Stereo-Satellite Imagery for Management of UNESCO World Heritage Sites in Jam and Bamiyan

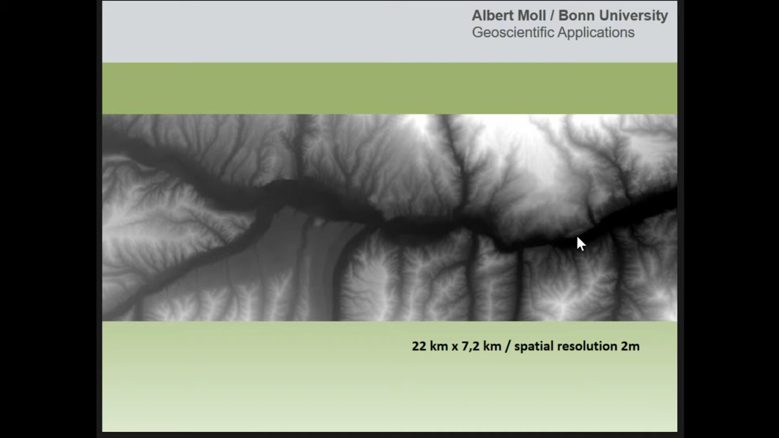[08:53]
digital elevation model here and you see here the analysis so we have derived almost three million points automatically with the software which heavily visual control afterwards of course you have the limitation the shadowed areas and by interpolation was possible to generate almost 40 million points and
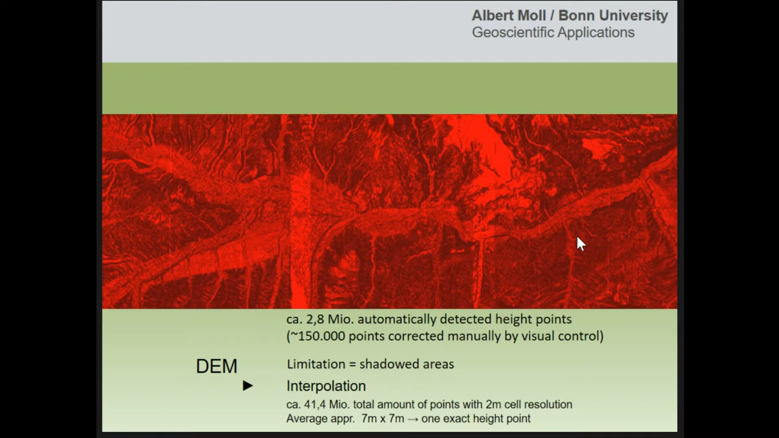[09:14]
to produce a dem of two meter with a two meter cell grid that is the point density
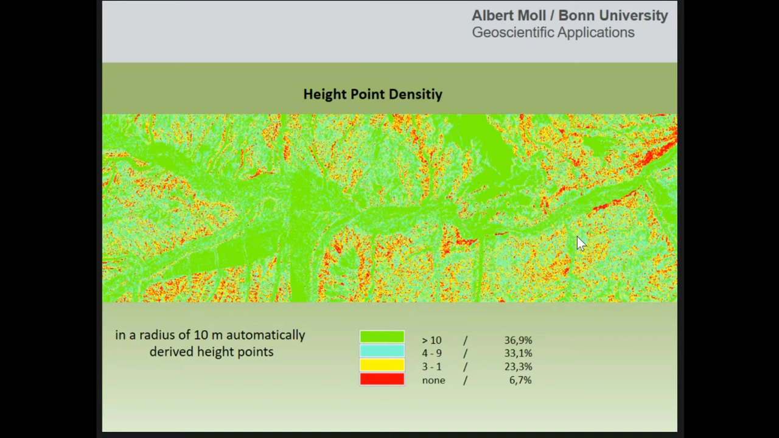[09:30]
here more than 10 other points indicating the same height and the red areas are the ones but a little bit problematic because of exclusion so that is the result of this interpolation
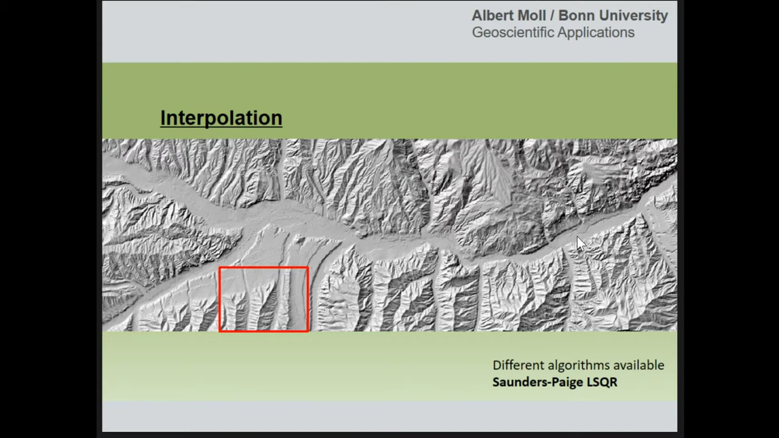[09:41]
the problem of interpolation interpolation of course of changing your data so you have to
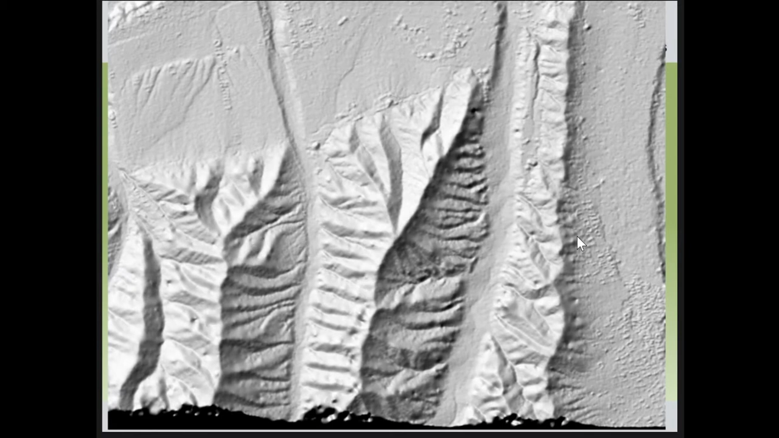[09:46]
manually afterwards go through it in order to take out defects coming from
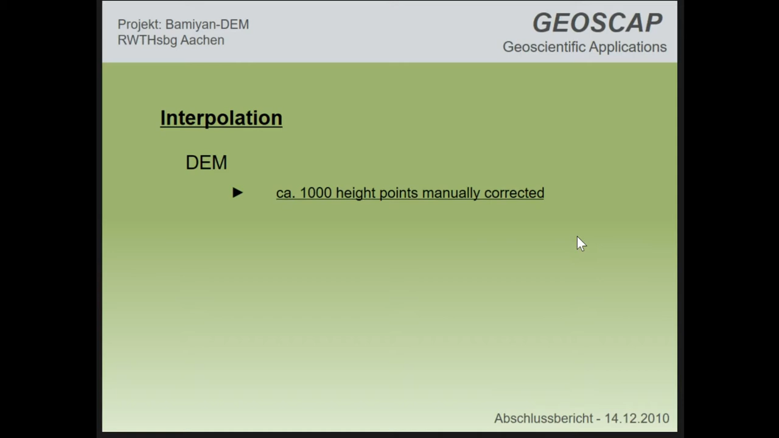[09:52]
interpolation more than one thousand points i think yes have been corrected many that is the existing result now a digital elevation model spatial resolution two meters a geometrical accuracy of less
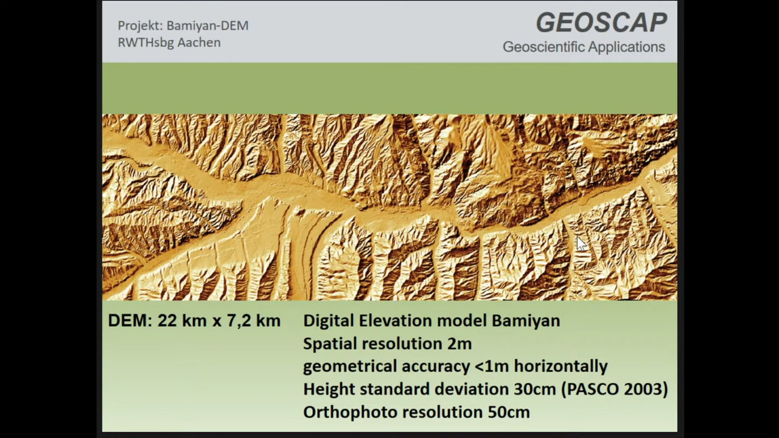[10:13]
than one meter uh compared to a kind of limited topographic survey that was done in 2003 and an optical resolution of 50 centimeters what is a dual eye sensor compared what was available before that was the type of resolution that you can get from that from freely available data so this one here is the gtopo
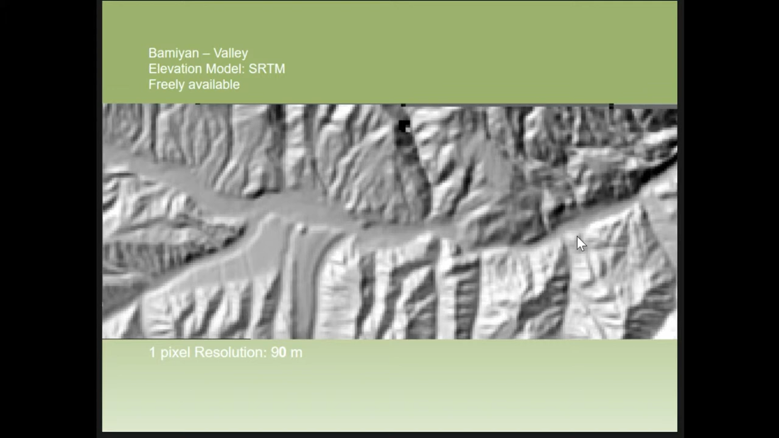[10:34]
30 this is the uh the radar data for space shuttle mission and here that is the resolution of the map that we could we're able to generate
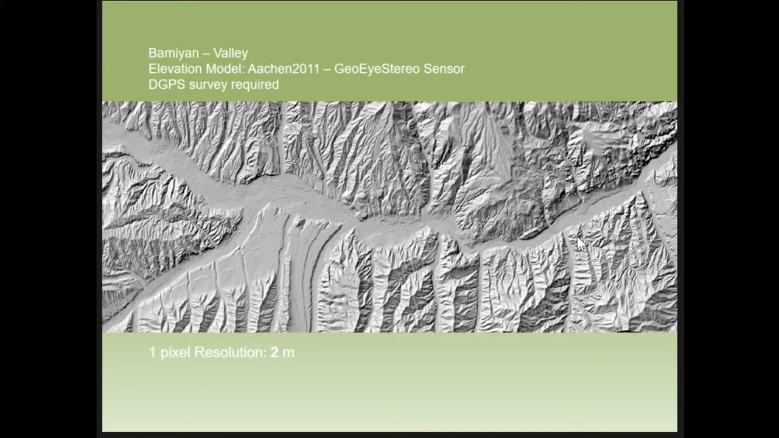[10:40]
within a period of three months already